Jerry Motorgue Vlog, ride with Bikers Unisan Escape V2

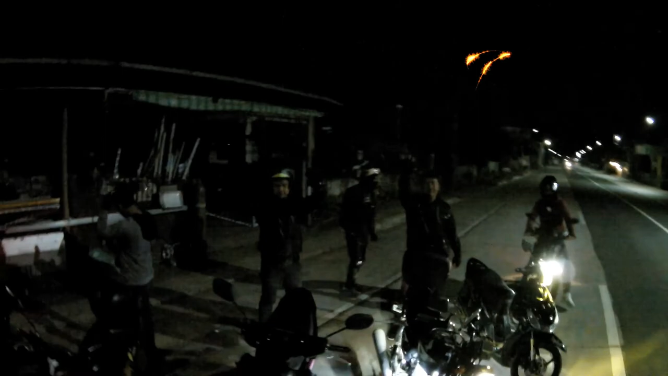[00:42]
Oh, yan ang mga grupo. So, riding, grupo papuntang Unisan, around 200 kilometers.